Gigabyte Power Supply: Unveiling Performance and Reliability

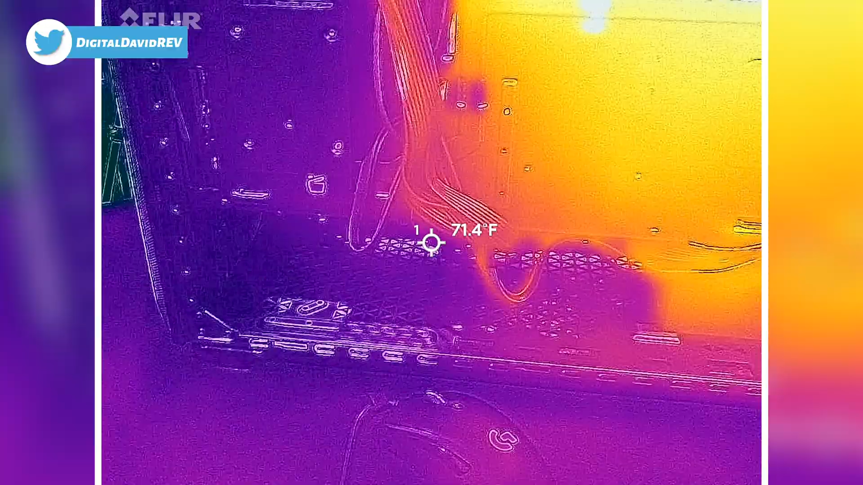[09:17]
On screen: spot 71.4°F
And then you'll see our motherboard power cable here, nice and cool.
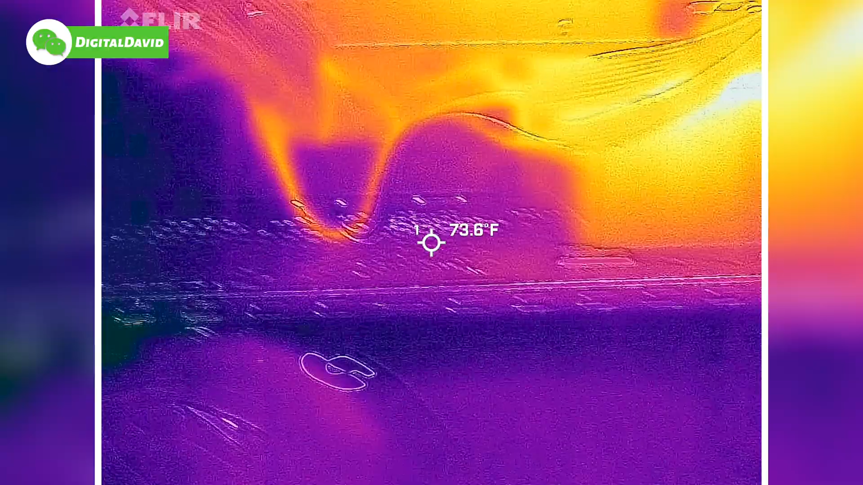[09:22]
On screen: spot 73.6°F
And underneath, see some of the GPU there.
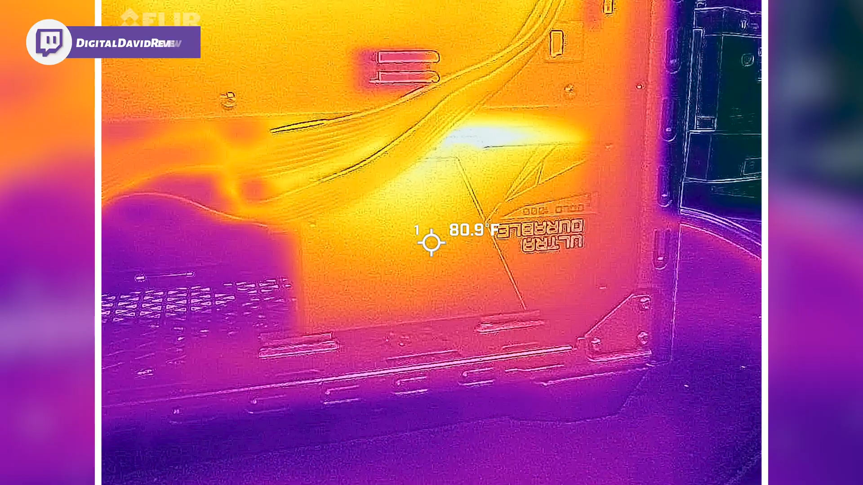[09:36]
If you're curious about the side of the unit, about 80 degrees Fahrenheit. Right there on that backside.